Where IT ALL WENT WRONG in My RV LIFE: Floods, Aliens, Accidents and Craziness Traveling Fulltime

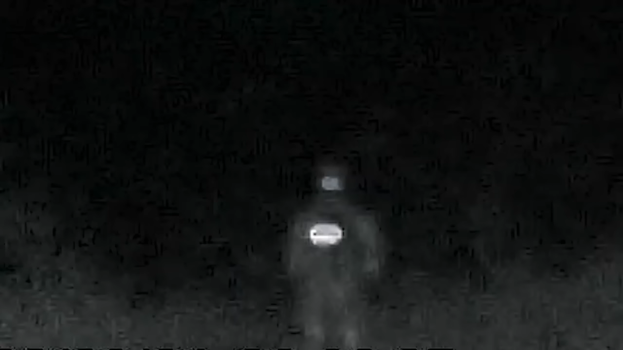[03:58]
When we looked at the dude through the night vision we were even more alarmed.
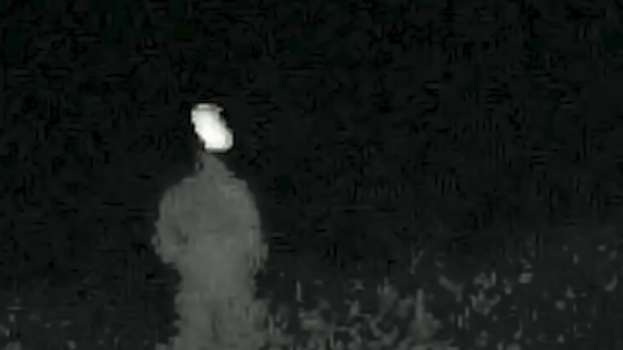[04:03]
In night vision it looks like a dude in a big space suit was standing right over there.